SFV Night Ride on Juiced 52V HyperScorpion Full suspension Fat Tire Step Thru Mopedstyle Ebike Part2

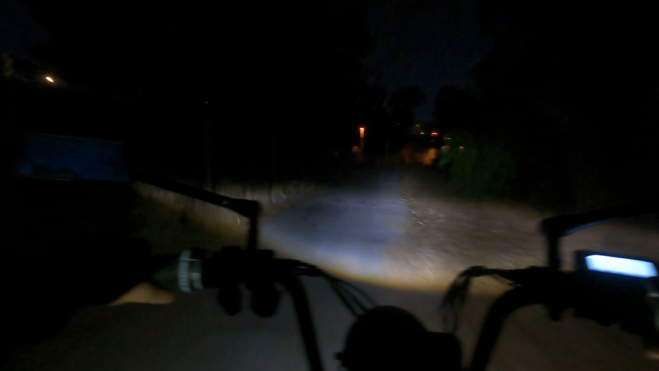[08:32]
Remember, I've told you about this tunnel. It gets a little dicey.
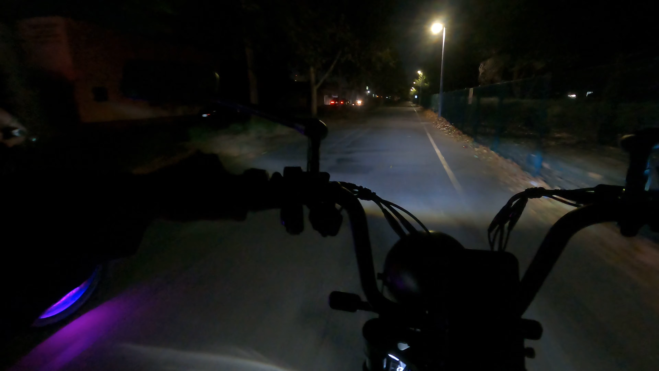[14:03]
They had it blocked off. Oh, really? Yeah, didn't you see their bikes were in the middle of the road? That's why we had to go, like, to the right. I know, weird. Bizarre. And then that loud boom.
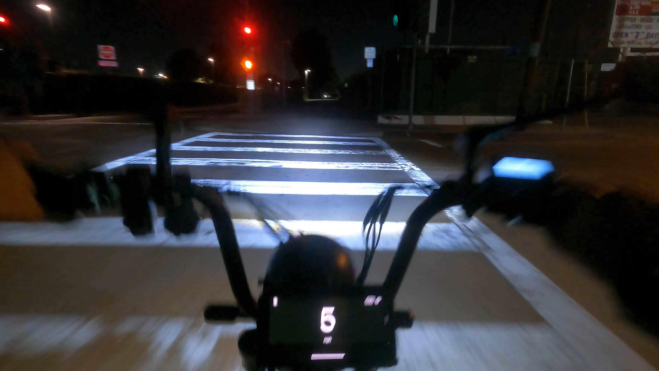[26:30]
This speedometer is pretty damn accurate. It's showing the same as pretty much the same as juicing, give or take maybe a mile. But most of the time it's the same, if not the same.